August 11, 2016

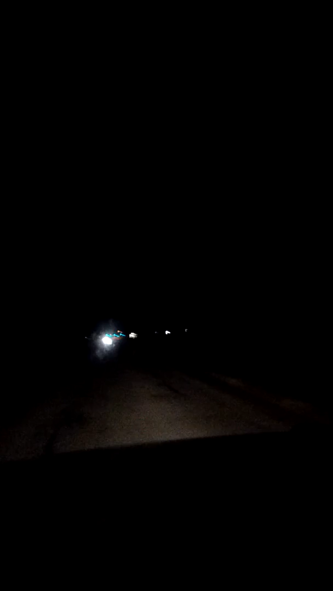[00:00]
This it's been a while hasn't it um I'm recording this as I'm driving um I'm out here in Saginaw Michigan really it's Saginaw Township right now and uh yeah this light here is going yellow but the rest is still green and the reason for that is because there's a railroad track right there and then it's gonna go red bingo and interesting I did not see this before but there is actually a green arrow right here